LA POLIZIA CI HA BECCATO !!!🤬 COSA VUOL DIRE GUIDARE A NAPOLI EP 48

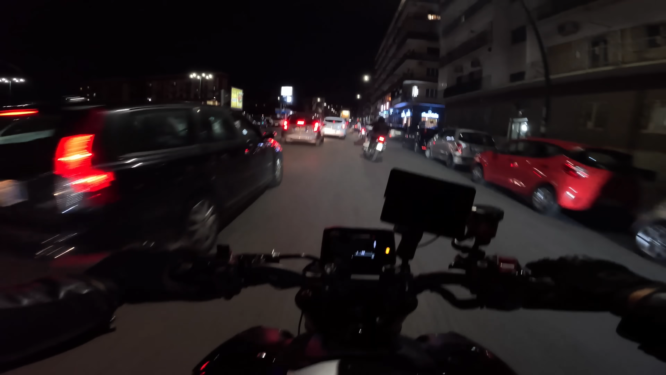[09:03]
posto! No, io non mi metto proprio nella marmaglia. Ma li sto prendendo tutti! Non ne ho scansato uno, porca vacca! Vai, un altro!
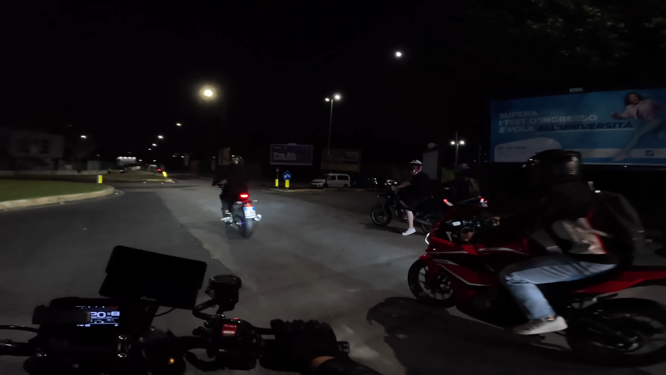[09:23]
Di là, di là, di là, di là! Non sapete nemmeno dove dovete andare!
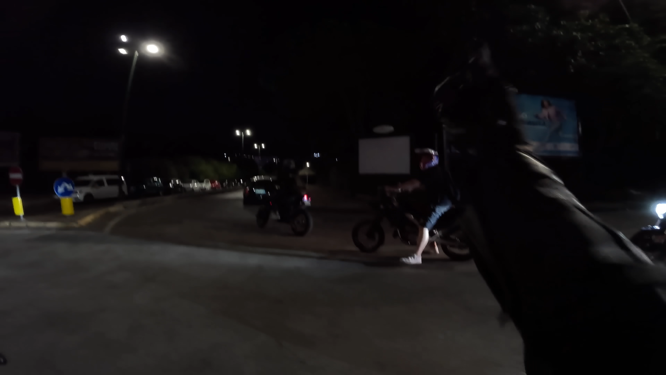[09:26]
Che c***o andate a fare avanti allora!
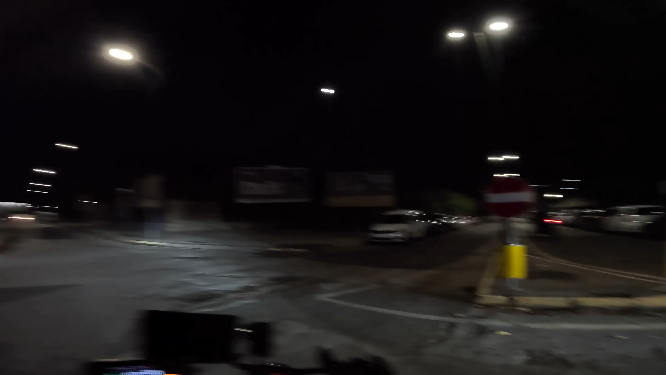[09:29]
Correte, voglio, correte come i cazzi, correte!